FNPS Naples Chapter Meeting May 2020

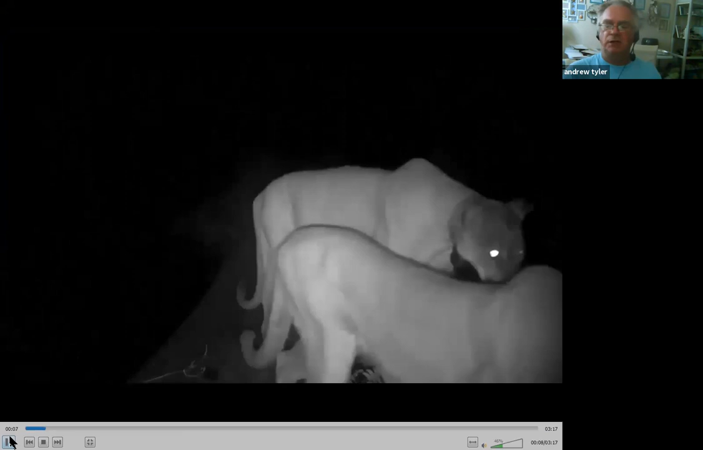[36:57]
Yeah, so this is a trail cam that was licensed to be installed in the park. And this is edited from about 4 weeks of video, I believe.